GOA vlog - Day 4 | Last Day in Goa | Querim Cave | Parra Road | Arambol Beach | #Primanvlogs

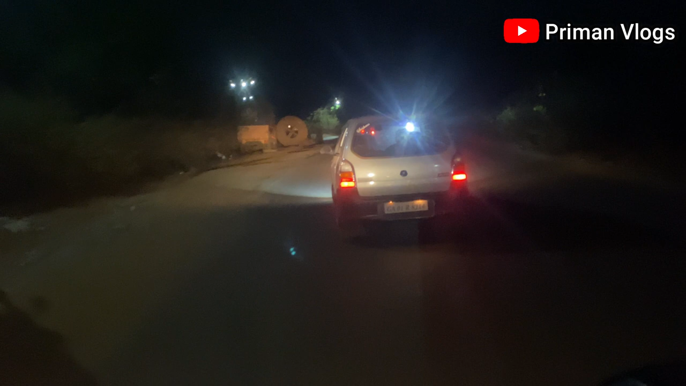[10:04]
अच्टे करने वहां हुआ है तो आरंबोल में संसेट देखने वाद हम लोग आरंबोल से गए अपने फोटल रूम हमारा करीबं एक गन्ते की डिस्टैंस में था तो हमलों टाइम से पोचें अपने रूम
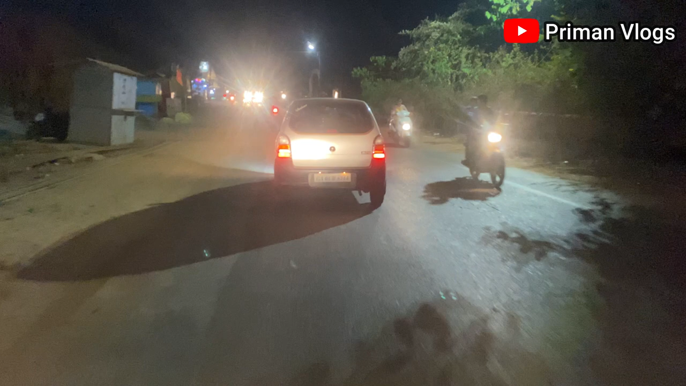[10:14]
क्योंकि नेक्सटें हमारी फ्राइट भी थी तो हमें टाइम से सोना था जिससे हमारी नेक्स्ट मॉर्निंग पे